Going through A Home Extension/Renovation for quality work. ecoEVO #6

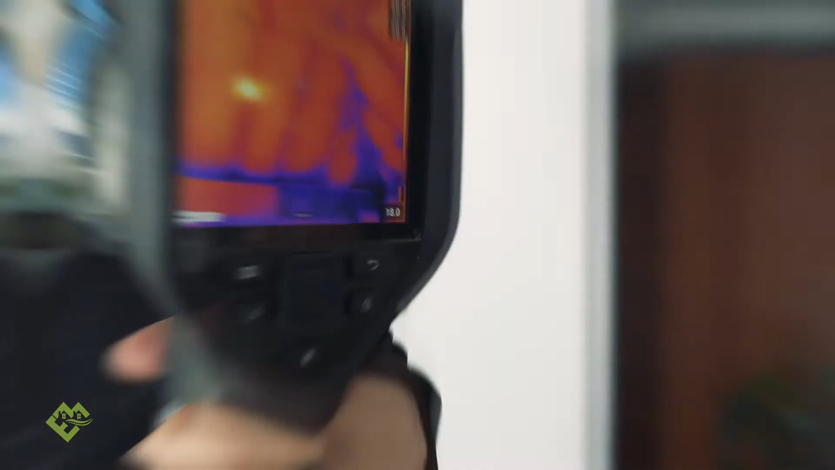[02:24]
There's a couple of little gaps around. Oh look at that! Wow! How much is leaking through the corner!
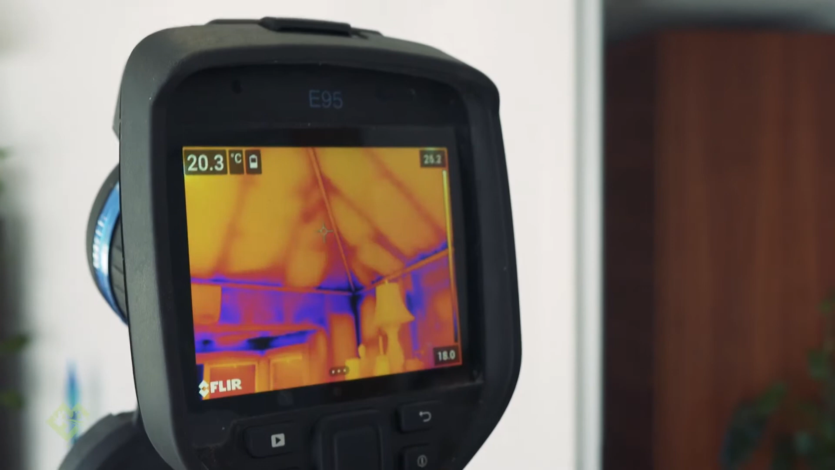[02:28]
On screen: spot 20.3°C
The corners. And you've got a beam going through here right? So that's pretty tough to insulate.
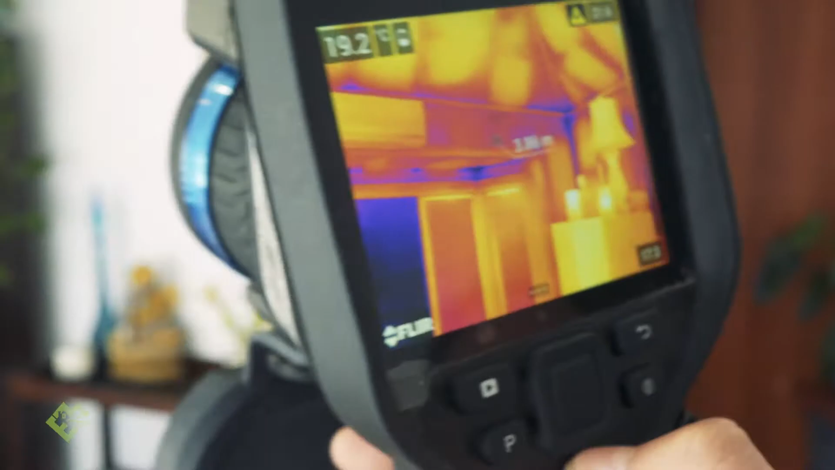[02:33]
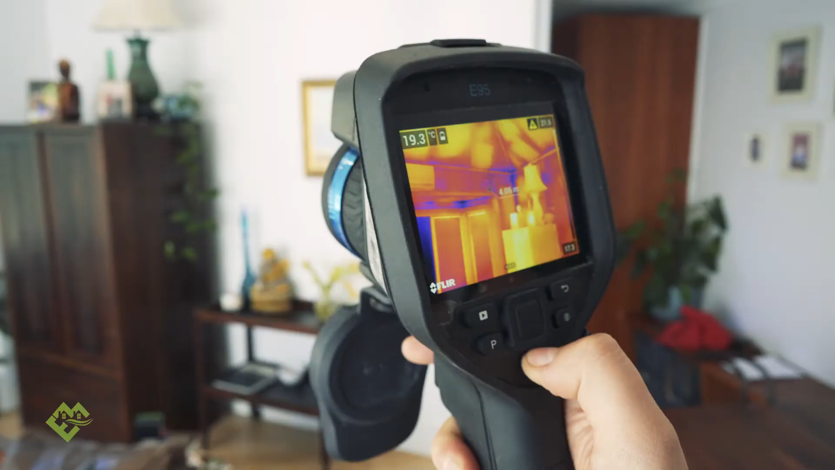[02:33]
On screen: spot 19.3°C
Yep. So that's what you were talking about before. You can clearly see the form of the bats here right?
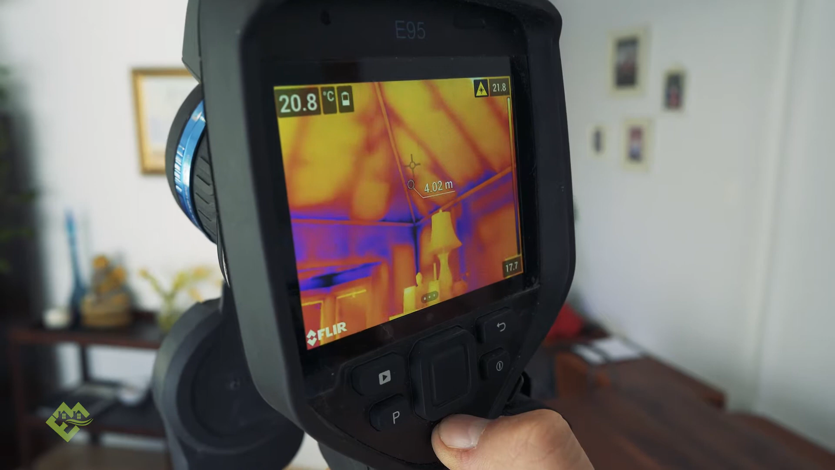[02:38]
On screen: spot 20.8°C
Absolutely and look it's even crooked with a big gap in between. Yeah.
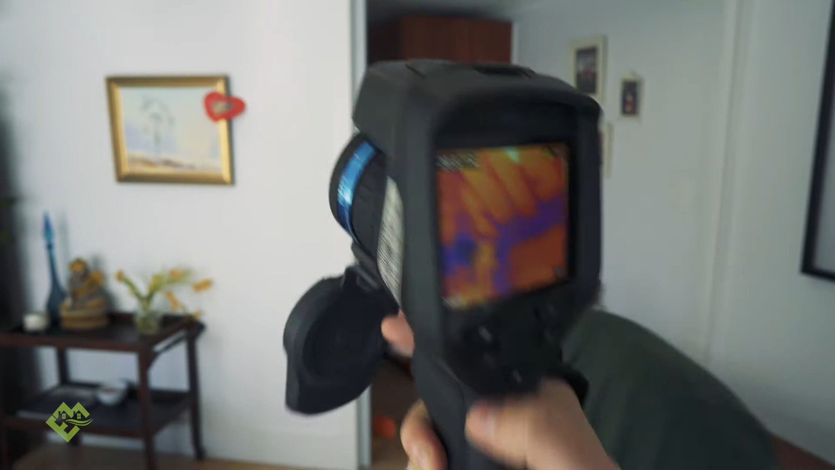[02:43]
Even more reason people why you need to make sure that when you're installing your bats you're actually putting them so they're nice and neat and together.
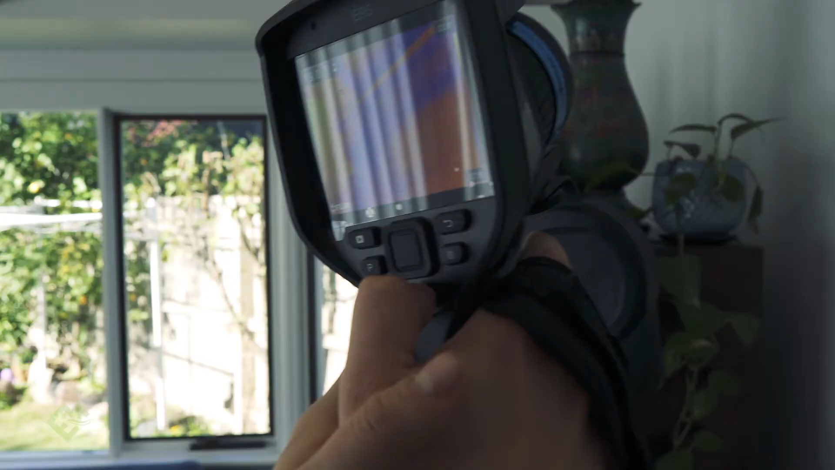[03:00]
Look at that and the fan hasn't even been put on yet. Wow.
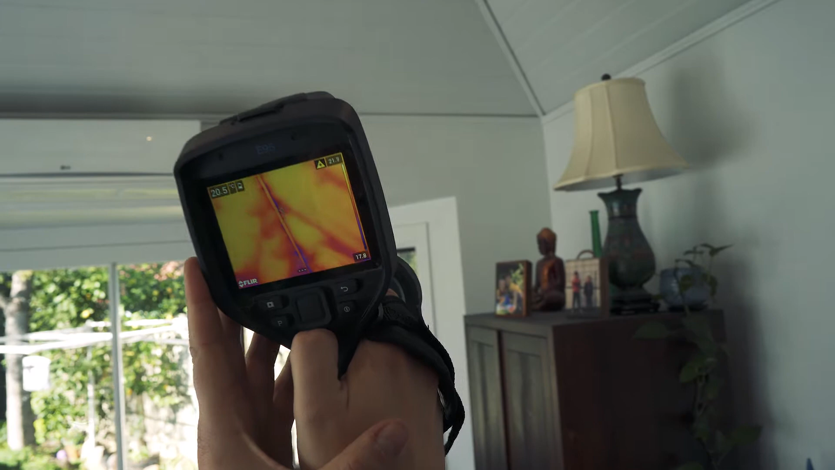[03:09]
see in all these joins how
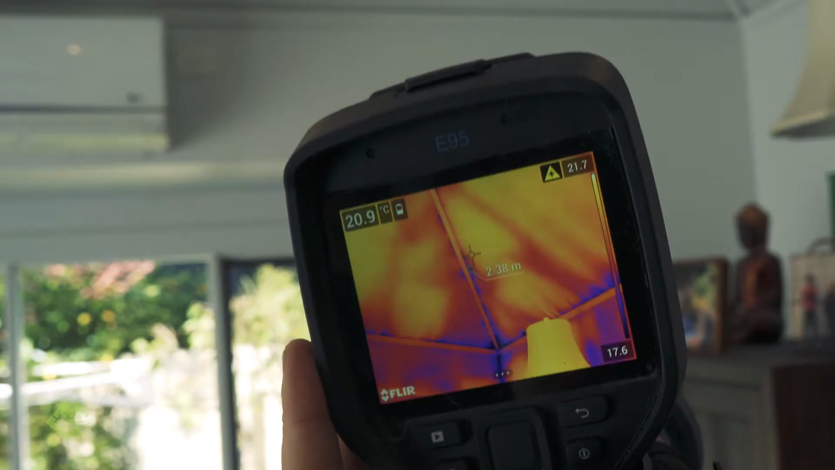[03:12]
On screen: spot 20.9°C
air is infiltrating the building envelope on this roof on the ceiling.
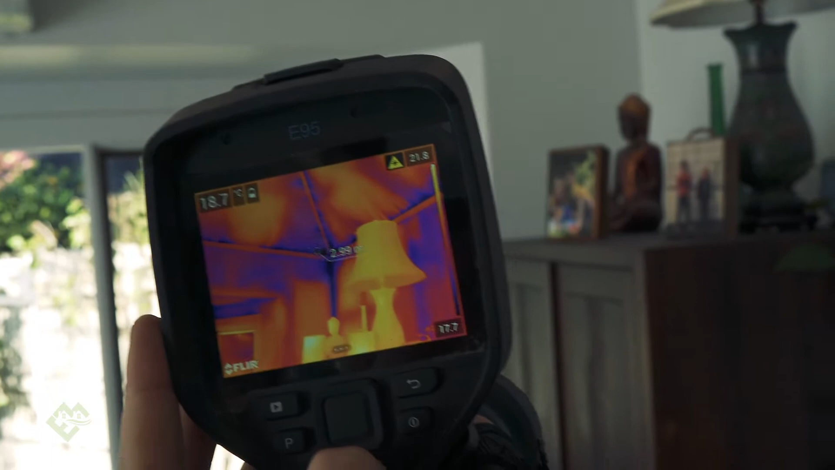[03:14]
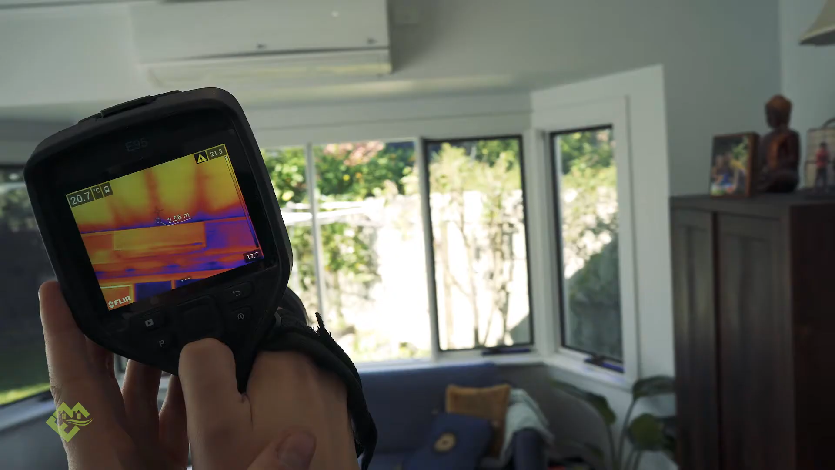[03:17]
On screen: spot 20.7°C
So great imagery.
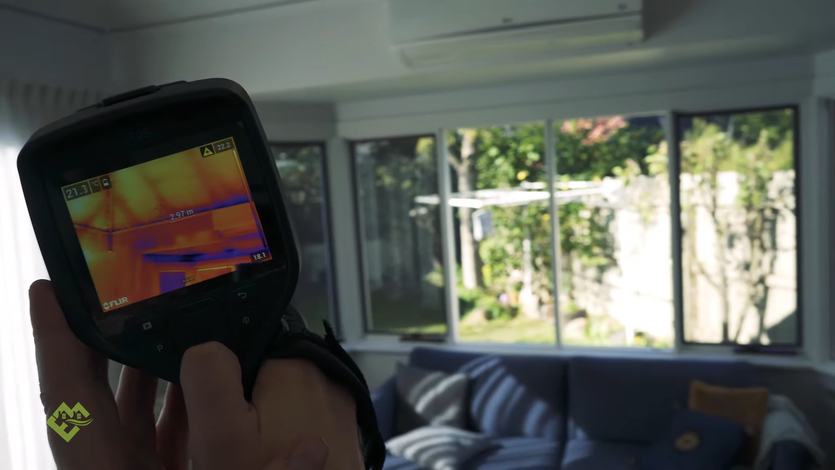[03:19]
What do you think of that Uncle Jojo? It is absolutely amazing. Yep. I love the patterns.